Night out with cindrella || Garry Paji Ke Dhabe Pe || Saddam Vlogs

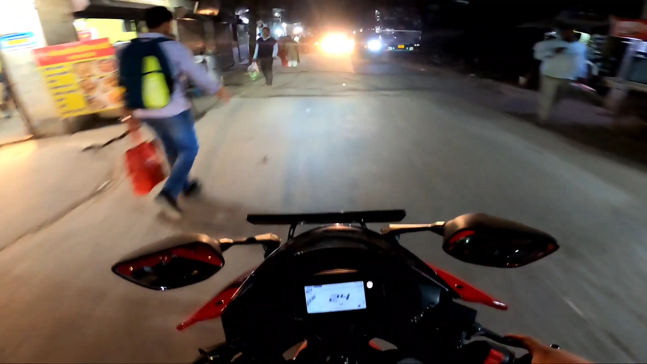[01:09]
तो भाई अभी पहुँच चुका हूँ मैं साकेत, देख सकते हो।
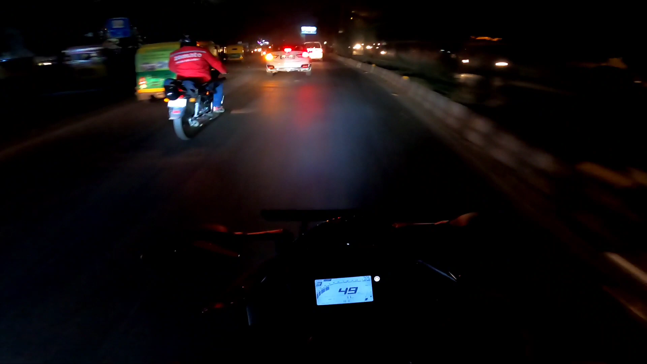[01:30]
तो भाई आ चुके हैं गैरी पाजी के पास, जाना है बस अब यहाँ से। और ठंड में भी लोगों को चैन नहीं है, यहाँ पर देखो लाइन से तुम्हें सिर्फ बाइकर्स दिखेंगे यहाँ पर।